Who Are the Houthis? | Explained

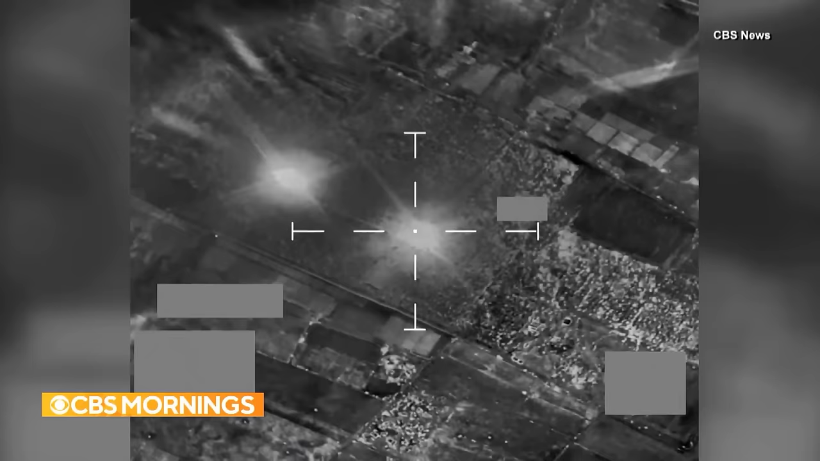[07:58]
In an effort to stop the piracy, the US and UK have bombed military targets in Houthi-controlled areas of Yemen.